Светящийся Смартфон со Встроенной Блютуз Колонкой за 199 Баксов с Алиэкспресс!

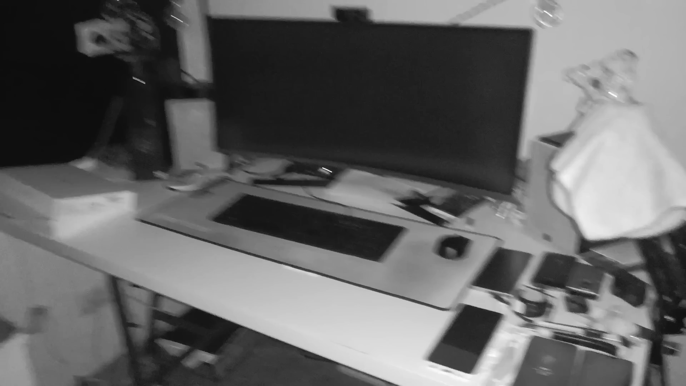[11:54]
То есть, мы здесь с вами прям реально можно... Вот сейчас мне хоть в глаз, Кали, я вот этот телефон не вижу.
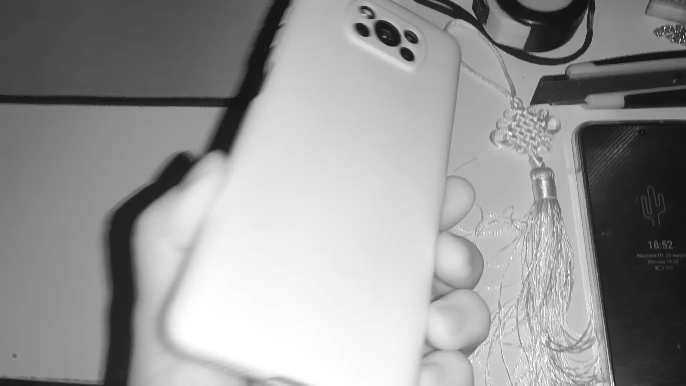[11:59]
Это мой Poco X3. Шублиц с фокусом на Туре. Опа! Все, точно, понял. Теперь здесь по тапу надо.
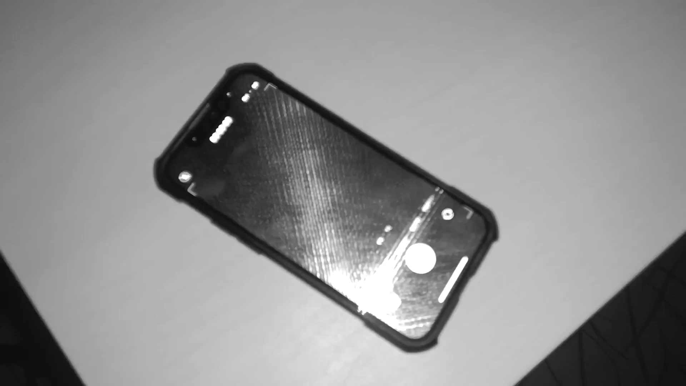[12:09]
Вот по тапу он нормально ориентируется, короче.
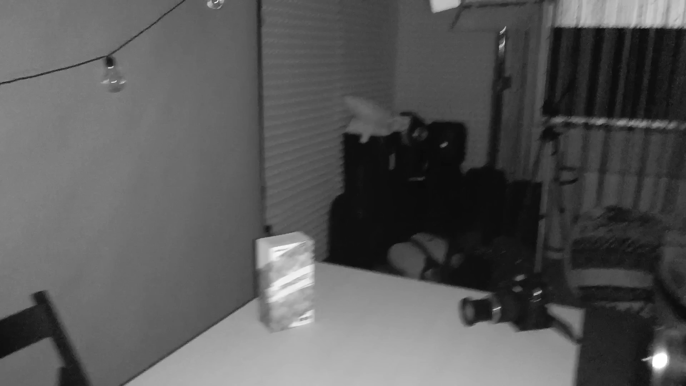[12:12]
Но то, как ночная камера здесь вывозит, камера ночного видения, это, конечно, просто загляденье. Слушайте, вот этот шкаф, опять же, я вижу его ореол, какие-то очертания, но я не вижу, что на нем лежит.